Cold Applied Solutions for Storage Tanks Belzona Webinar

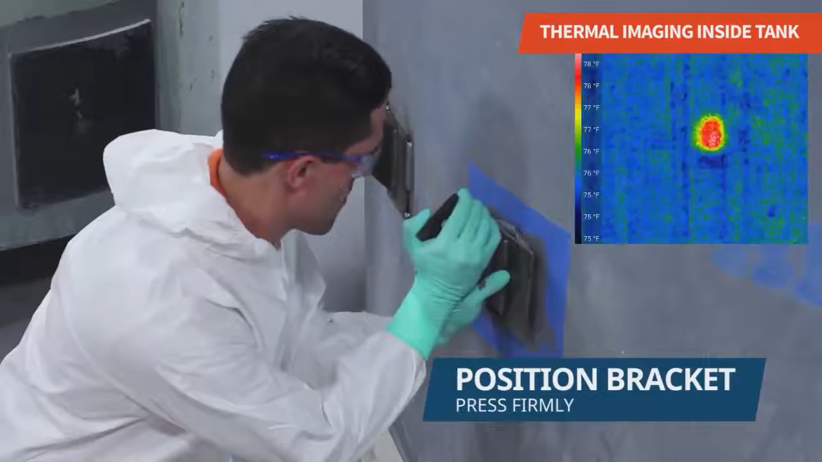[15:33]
We proceeded to attach a bracket to the tank by pressing with force onto the application area, making sure the product squeezed out of the sides.
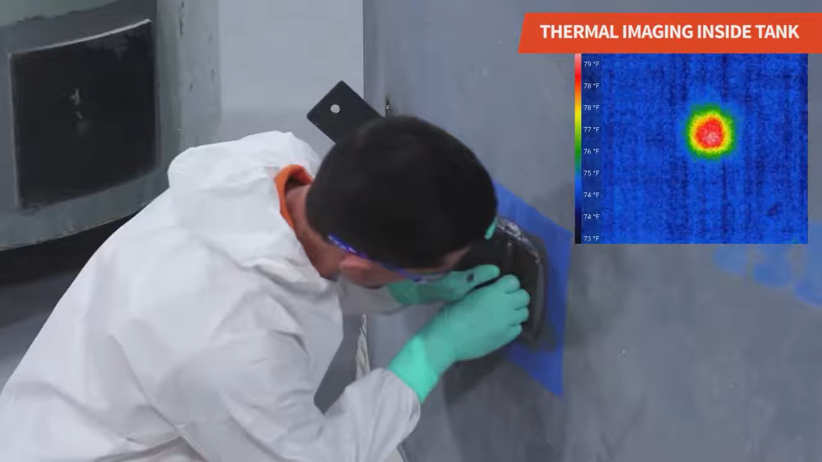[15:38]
We cleaned the excess product off the edges of the bracket.
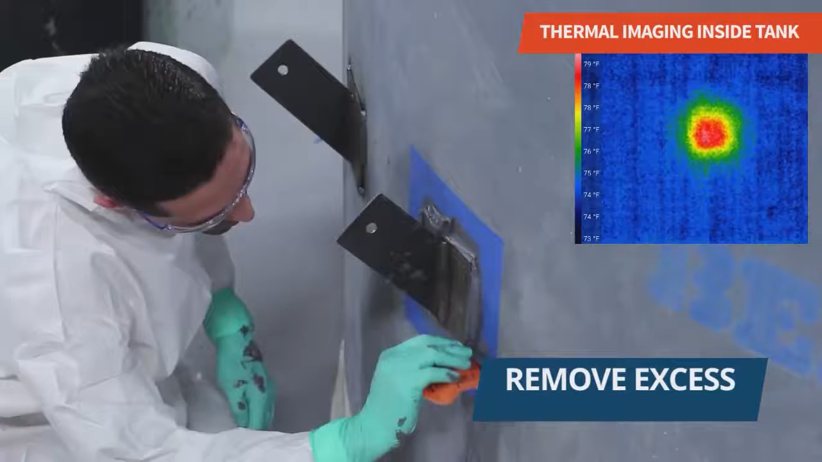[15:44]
On screen: scale top 79°F, scale bottom 73°F
We took temperature readings via thermal imaging as you can see in this video.
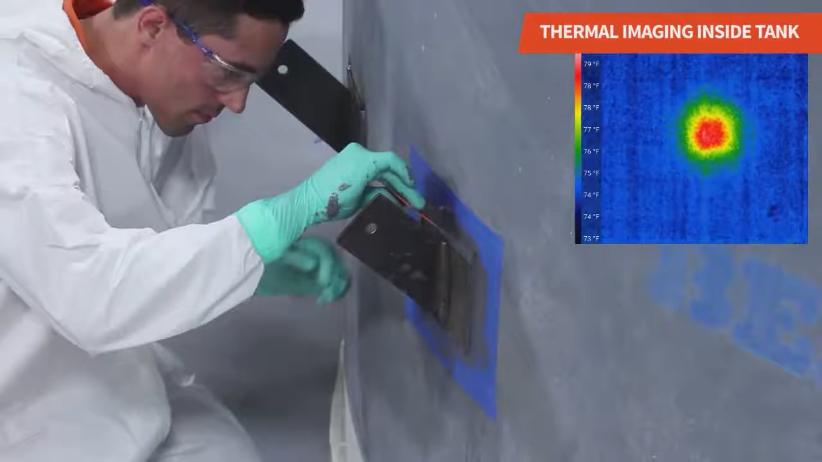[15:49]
On screen: scale top 79°F, scale bottom 73°F
A maximum of 80 degrees Fahrenheit was reached, which is safe for both the tank lining and content.
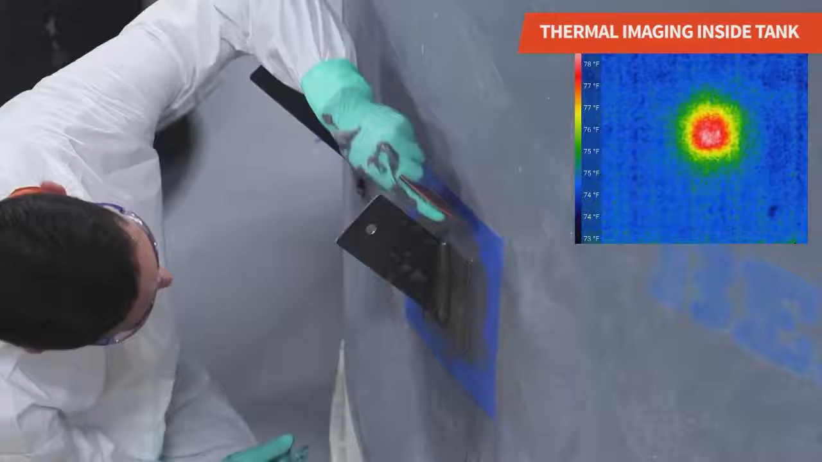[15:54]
On screen: scale top 78°F, scale bottom 73°F
And we removed the masking tape to finish the application.